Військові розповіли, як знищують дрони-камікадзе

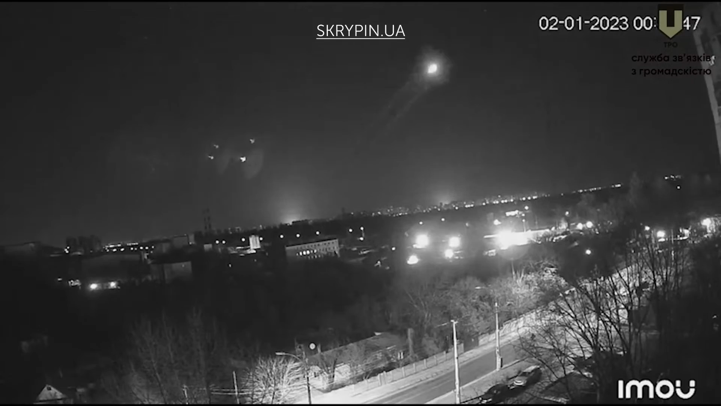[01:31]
Дрон пройтав над нами, масований вогнем фіксувалися візуально, висота була буквально метрів 50 над нами, чітко було його видно.